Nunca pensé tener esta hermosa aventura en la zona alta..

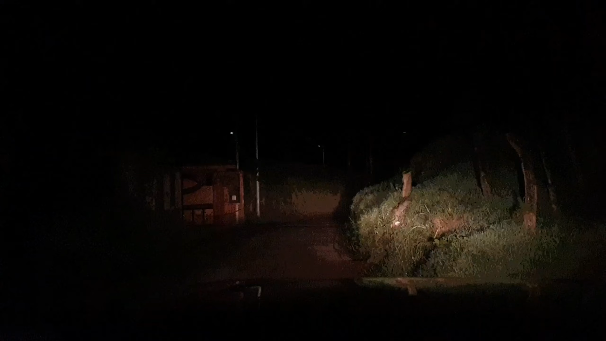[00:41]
Así que, señores, acompáñennos, queriles estas imágenes en lo oscurito, por supuesto, para que usted se haga la idea cómo es acá en la zona alta de estas horas. Así que bienvenidos a este video. Esto es Aventuras Extraordinarias SB, señores. Vamos, pues, vamos a irnos así despacito. Ahí, si escuchan algunos ronquidos, es de este cipote cabeza de ayote, como dice el cipitillo, ¿verdad? Así.
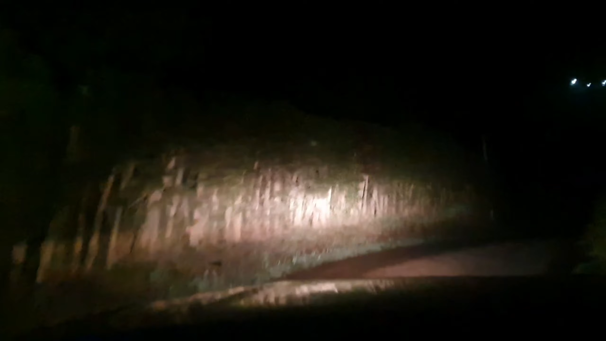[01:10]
Este cipote va un poco desvelado y pues va durmiendo por ratitos y le truena la garganta, señores, como que friendo, cocinando, hirviendo frijoles.
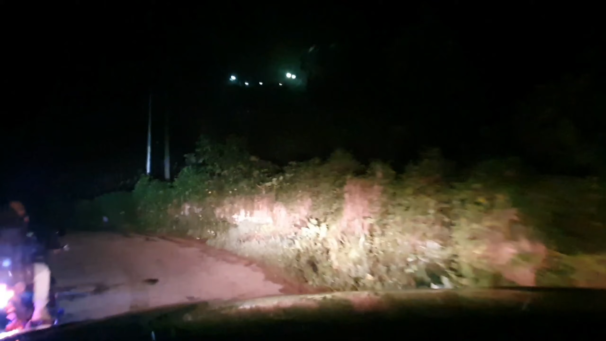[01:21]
Esa es la verdad. Nos vamos a ir así despacio. Vaya, miren qué bonito cómo se ve todo esto en horas de la madrugada, porque ya es de madrugada. Bueno, de mañana, digamos. Nosotros salimos de la casa, les quiero contar, como a las 3 de la mañana y ya son las 5 con 15 minutos. Ya va amaneciendo, esa es la verdad, ya va amaneciendo, pero no cabe de más, ¿verdad?, poderles mostrar este video tan bonito en la zona alta.
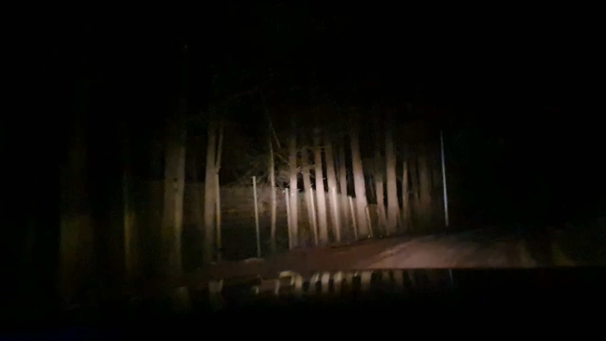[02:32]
Así que miren cómo se ve todo eso. Voy con luces altas, acá con las luces bajas no se mira mucho,
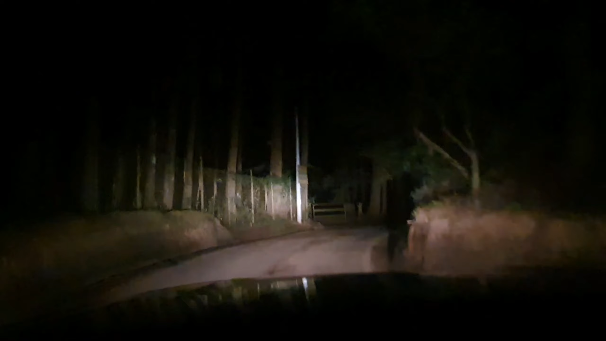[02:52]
Qué chulada, por supuesto. Así es la zona alta de Chalatenango, donde muchos les gusta venir a pasear. Hay que traer un buen suéter, señores. Hay que andar bien abrigados, porque la verdad que nosotros, porque llevamos un poquito de calefacción acá dentro del carro,
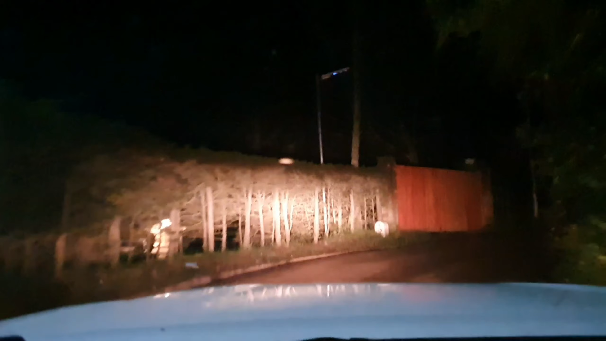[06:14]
Miren, yo nunca pensé que iba a tener esta aventura extraordinaria en horas de la mañanita. Señores, si es que los trabajadores ya, pues, se andan rebuscando ya. Otro bache. Y así, pues, así toca que ir, porque no se mira muy bien, ¿verdad?
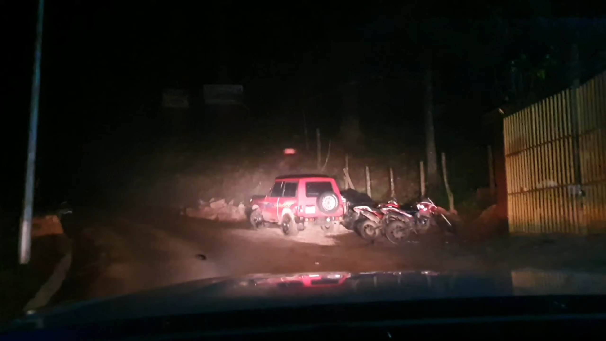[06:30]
Pero por acá, miren, señores, hay hostal, así le llaman, donde la gente se puede quedar a descansar, ¿verdad? En horas de la noche o el día, como sea.
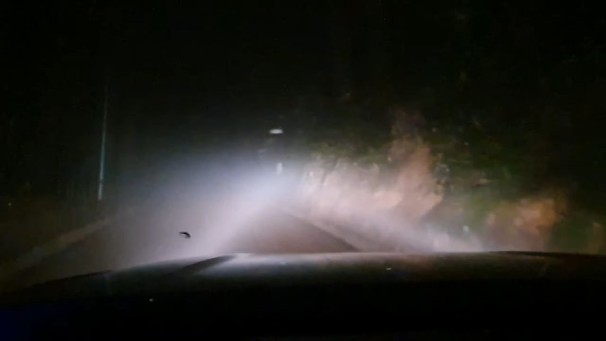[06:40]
Miren, ya nos topamos en una pequeña nube allí de neblina, pues. Esa es la verdad. Y vamos llegando ya casi a la casa de las fresas. No vamos a entrar ahí tampoco, ¿verdad? Porque recuerden de que eso ya es un camino aparte. Para llegar cabalito a la casa de las fresas, por lo menos hay que recorrer unos, tal vez un poco menos de medio kilómetro, pero la cosa es de que ya es otro camino y nosotros no vamos ahí.
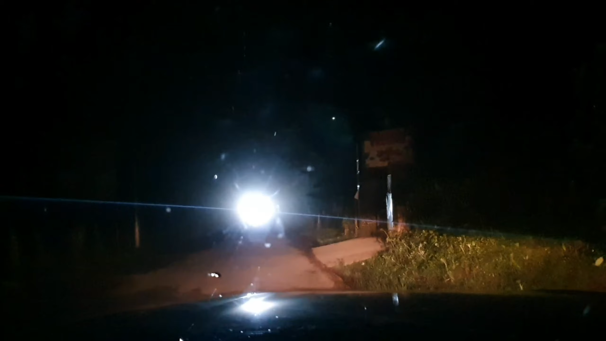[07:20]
Me voy a parar por acá un momento solo para poderles mostrar tantito estos letreros que están por allí. Por supuesto, señores, voy a levantar las luces, no sé si usted logra ver un poquito por acá. Allí, miren, voy a hacer un acercamiento. Allí dice la casa, miren, se venden fresas, pero es lo mismo, la casa de las fresas, es el mismo negocio.
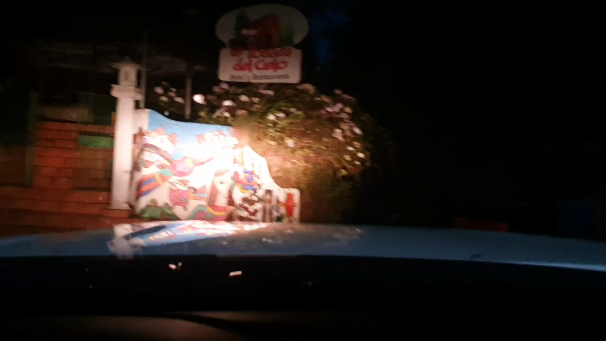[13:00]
Es para acá, ¿verdad? Ay, sí, qué frío. Sí, esto está pero que jeje. Miren, señores, allá al fondo se ve, ¿verdad? Que ya está amaneciendo, son las 5:30. El cucuy de la mañana. El cucuy igual de la radio.
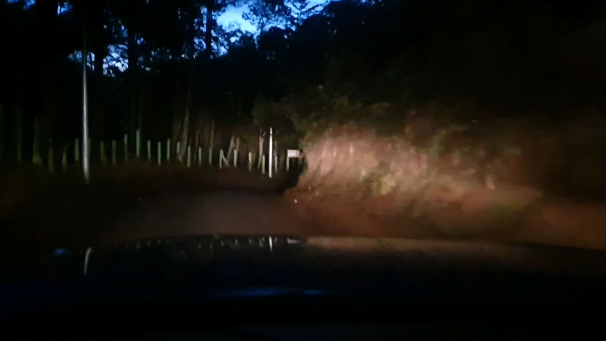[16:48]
Miren qué chulada. Señores, este video va a quedar un poquitito largo, pero no exagerado, ¿verdad? Lo bonito es este, es el ambiente que vamos viviendo en este momento. Así, miren, bajo todos estos árboles, tremendos árboles. ¿Cuántos años creemos que pueden tener esos árboles, esos pinos, viejo? Ah, ¿te dormiste? No. A mí me pregunté. Si a vos te pregunto. Ay, como dijiste, viejo, entonces yo como estoy joven.
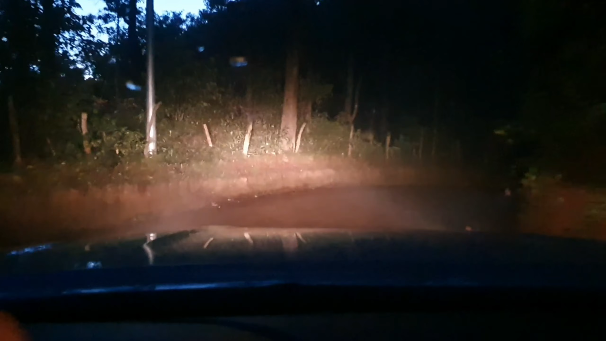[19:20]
Pausé un poquito el video porque la verdad es que se me van a aburrir. Y yo quiero que me vean el video completo. Sí, porque esto está nítido. Un día ustedes van a tener esta experiencia de venir en este lugar de la zona alta. Les quiero contar que como anoche llovió bastante, ¿verdad? Y entonces, acá también se ve que ha llovido muchísimo.